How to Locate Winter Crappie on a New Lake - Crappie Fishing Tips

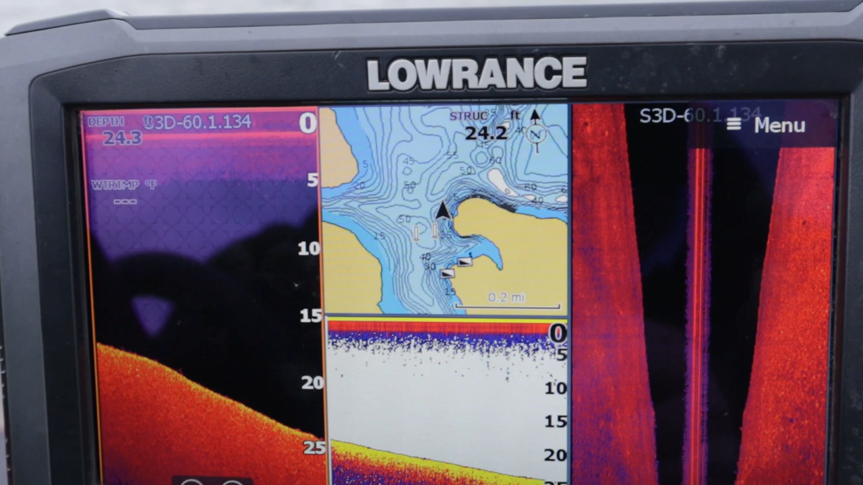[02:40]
So, all I'm going to do is just go through this screen. I'm just looking for suspended crappie. There's the drop-off right there, and fish are starting to show up.
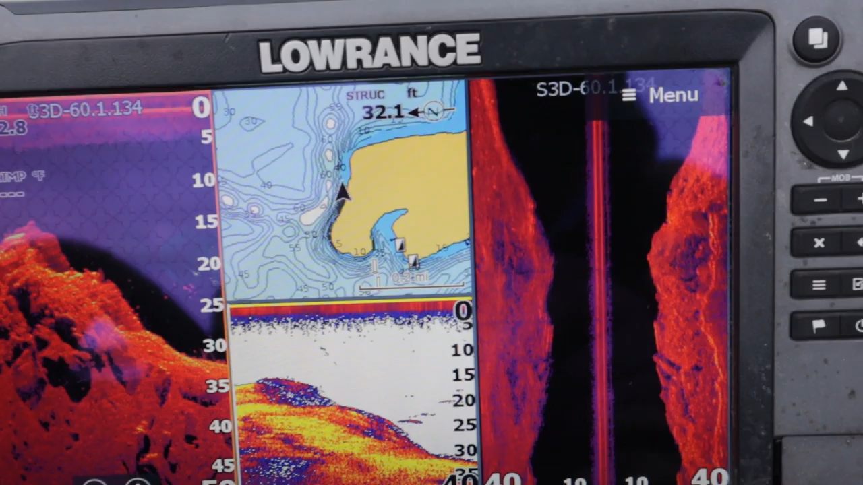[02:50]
This is right in front of that hole.
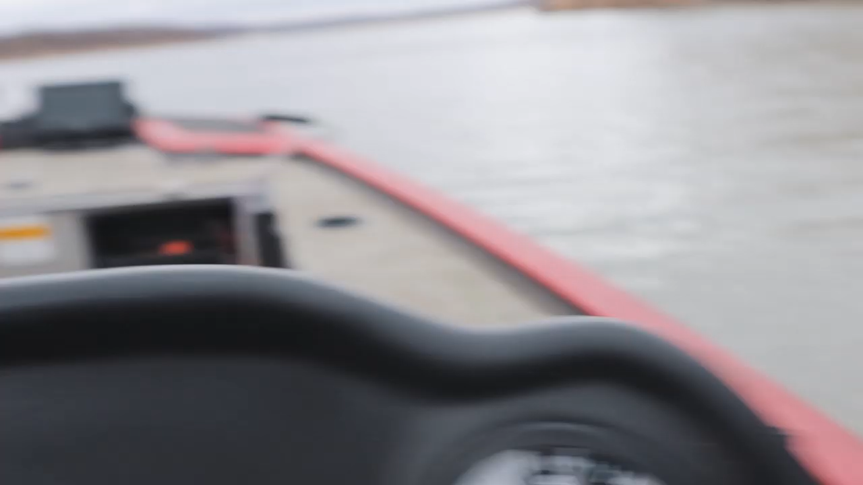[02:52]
That hole is right here, right down there, and yeah, there's fish hanging out. So, yeah, let's check.
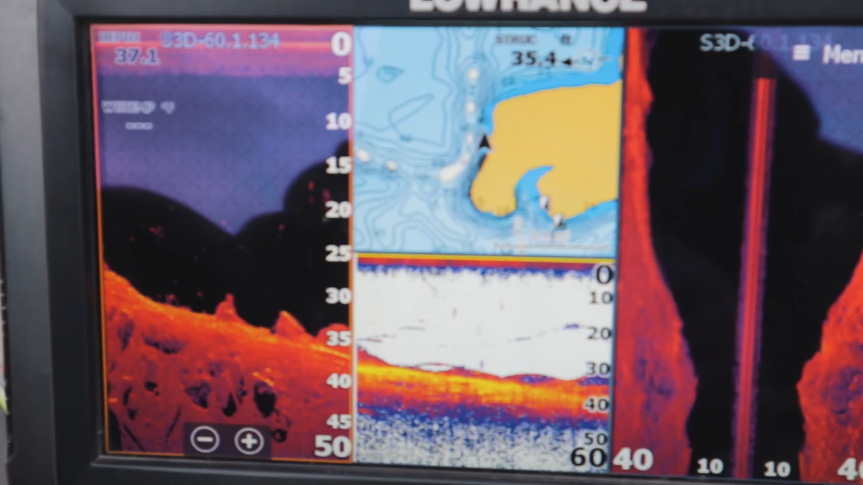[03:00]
So, now what I'm going to do is come up here to the front and check it out with LiveScope
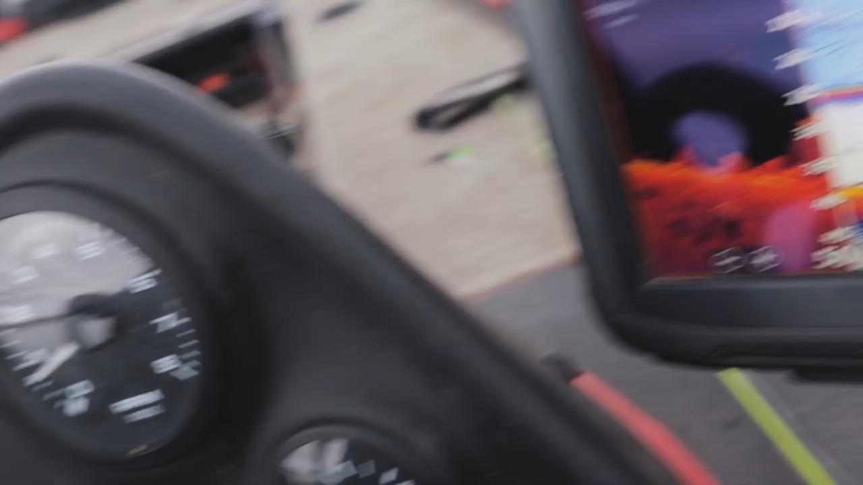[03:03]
and see if we can see anything.